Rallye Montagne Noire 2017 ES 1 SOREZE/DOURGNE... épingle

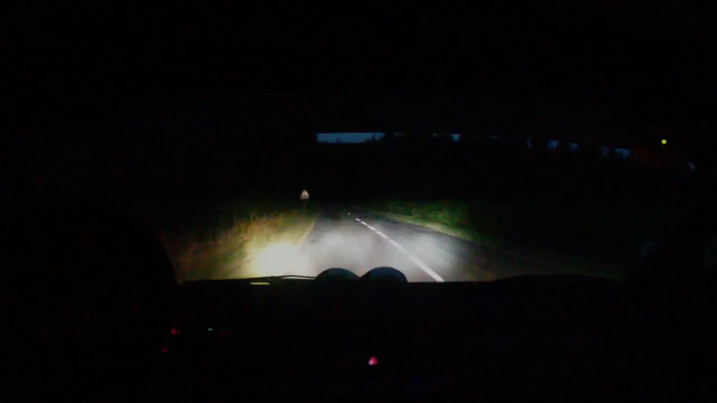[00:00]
long droite 3 et 150 m noire épingle gauche sur croisement épingle gauche voilà belle allez gauche à fond sur droite à fond et 200 m derrière attention ciel au panneau droite 4 noire droite 4 sur le ciel là de suite voilà et gauche de balise gauche de balise